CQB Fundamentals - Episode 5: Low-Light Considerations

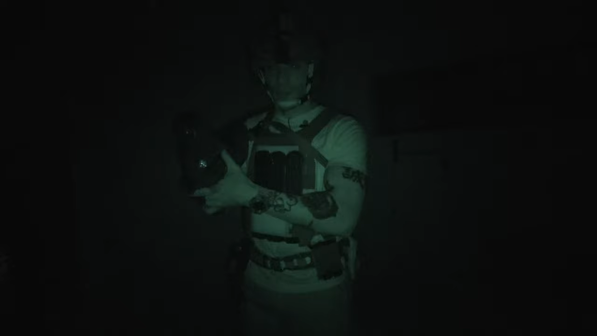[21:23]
but again so you guys get the idea we are operating on the infrared spectrum now so flipping down my night vision turning this sucker on again if
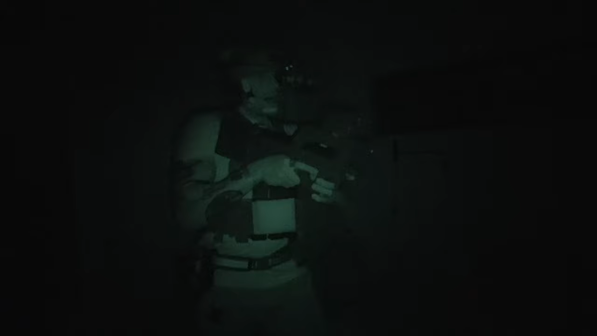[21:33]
i a night vision is good but if you don't have that ambient light then you're still not going to see anything because all this thing does is amplify the light that's already there now if you don't have a whole lot then you're you're not going to see that well but if you have a flashlight that works with infrared you can add some light so right now i can't really see a whole lot there's not a whole lot of you know ambient light so i'm going to use my flashlight and just like that it's super easy now if you don't have night vision then you're